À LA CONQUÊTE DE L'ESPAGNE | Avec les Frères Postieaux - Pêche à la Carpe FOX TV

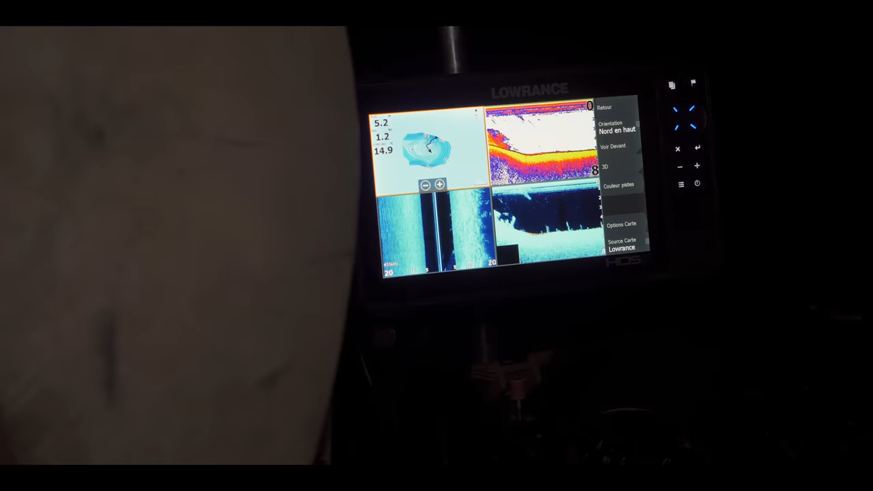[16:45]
Là, on a une bathymétrie qui est à peu près opérationnelle.
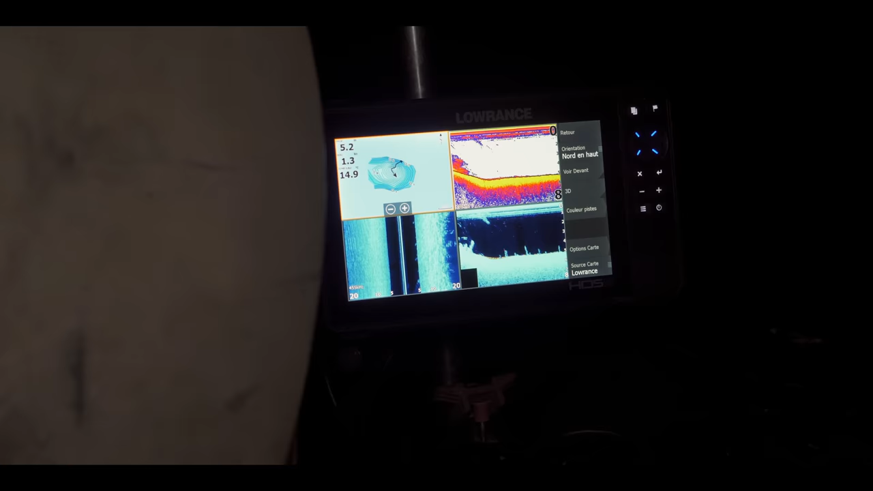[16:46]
Là, il y a combien ? 5 mètres d'eau déjà.
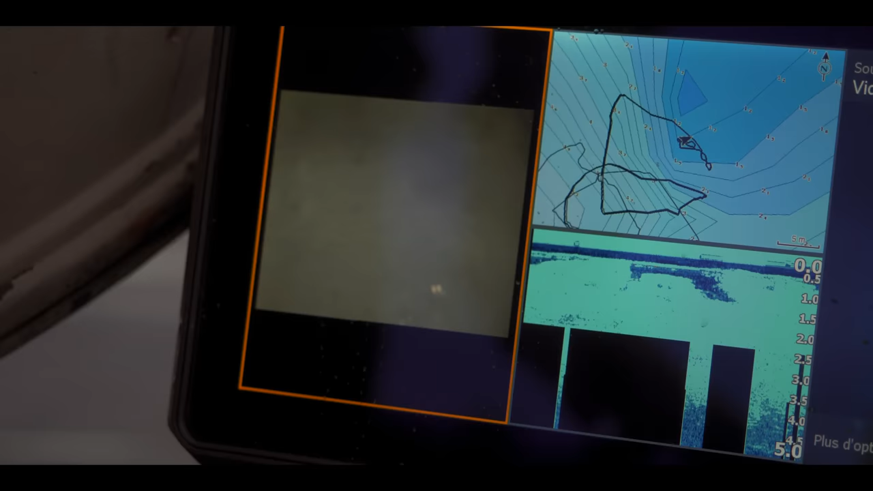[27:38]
Regarde, si c'est parfait. Impeccable, ça, ça pêche.